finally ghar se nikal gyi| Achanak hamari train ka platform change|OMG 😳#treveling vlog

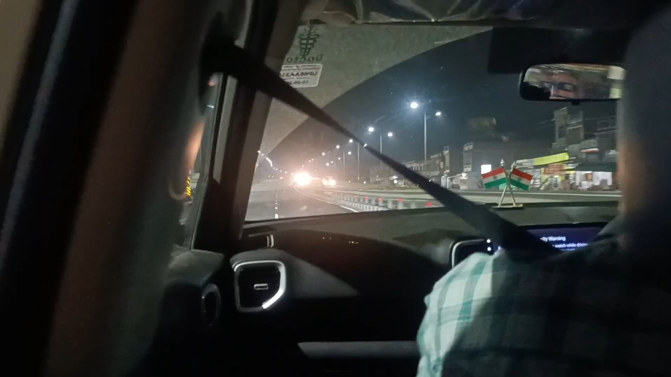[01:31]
और अब हम यहाँ से चल रहे थे क्योंकि अब यहाँ से हमें निकलना था,
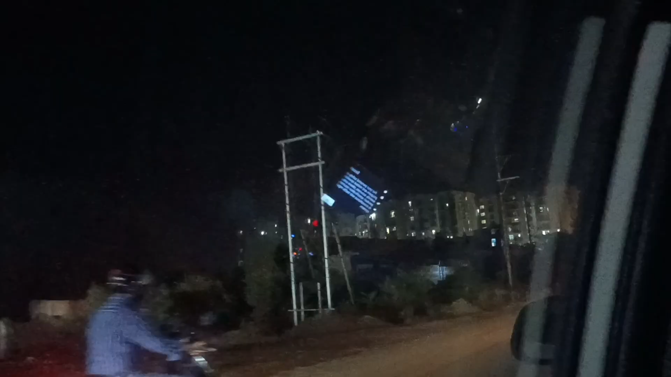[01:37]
और रास्ते में यहाँ पर आके ट्रैफिक पे थोड़ी सी गाड़ी वगैरह खड़ी हो गई थी।